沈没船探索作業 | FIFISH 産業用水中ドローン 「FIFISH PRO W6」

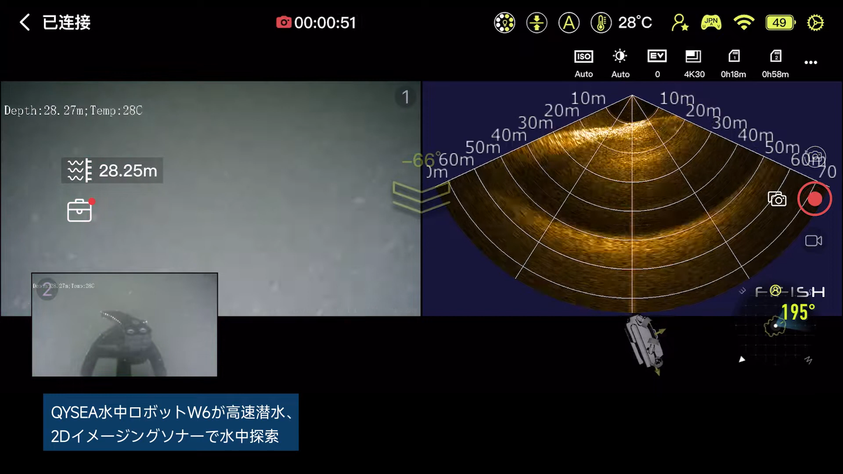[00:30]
The integrated 2D image sonar system is used.
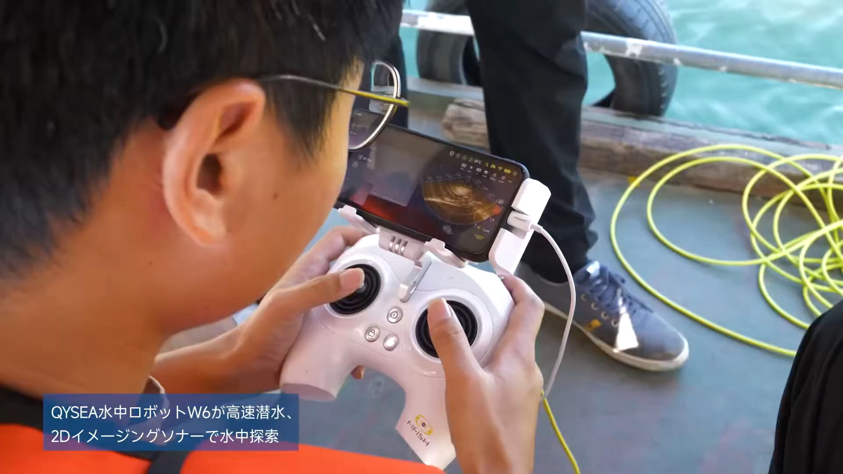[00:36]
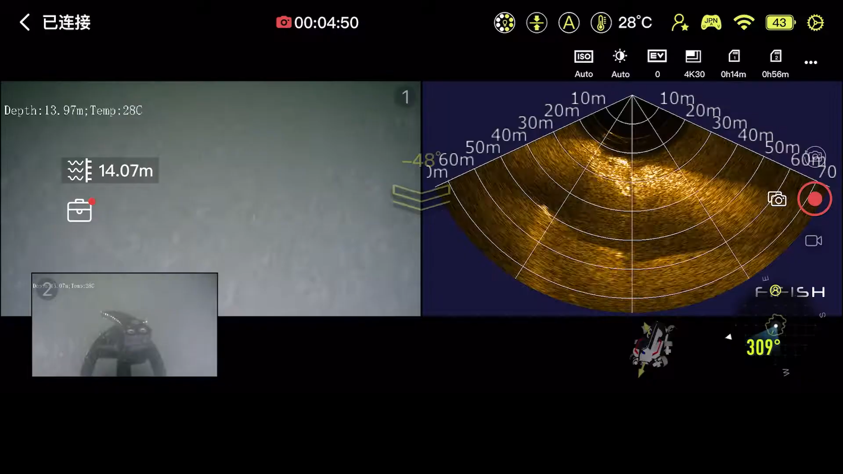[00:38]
On screen: water 28°C
Suspected shipwreck images found on sonar image scans.
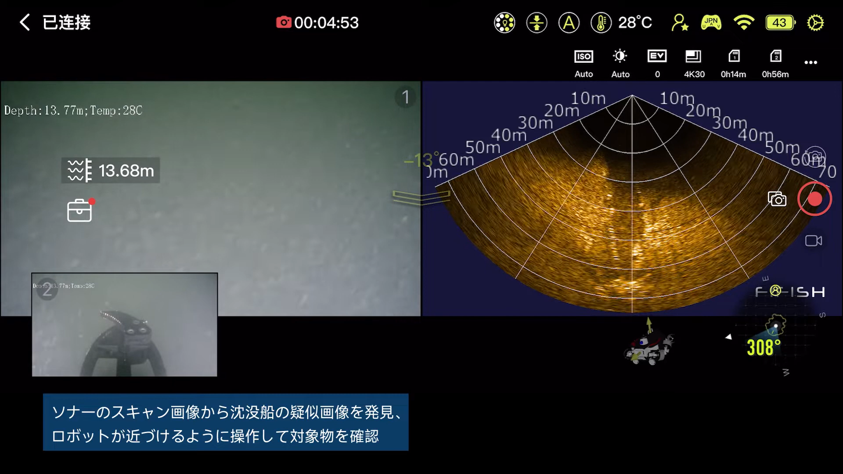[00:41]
On screen: water 28°C
The ROV can be easily controlled to approach the confirmed target.